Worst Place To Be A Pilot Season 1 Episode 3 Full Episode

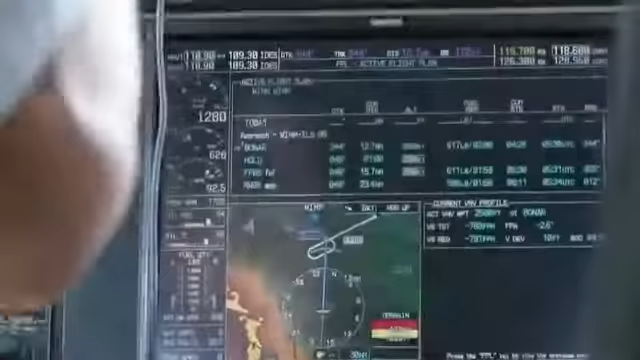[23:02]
Negative traffic. The warning signals another plane is close enough to threaten a mid-air collision.